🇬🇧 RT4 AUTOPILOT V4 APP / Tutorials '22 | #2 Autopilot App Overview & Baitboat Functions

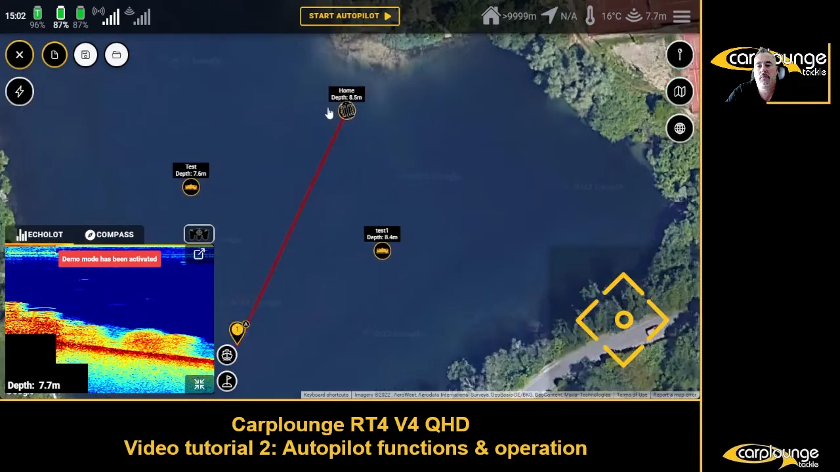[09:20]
On screen: depth 7.7 m, water 16°C
we're going to return home then start wire pilot now what it will do now is it will go there